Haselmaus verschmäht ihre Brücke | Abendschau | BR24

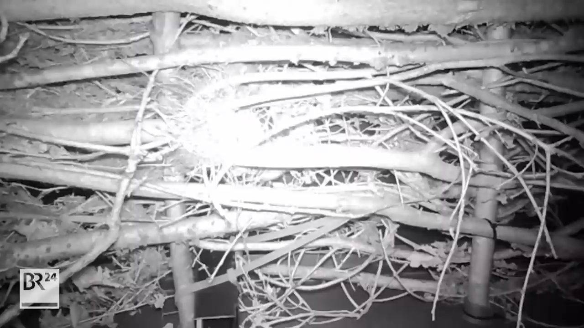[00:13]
Wir sehen Amseln, den Rotspecht, Waldmäuse, noch mehr Waldmäuse, aber keine Haselmaus.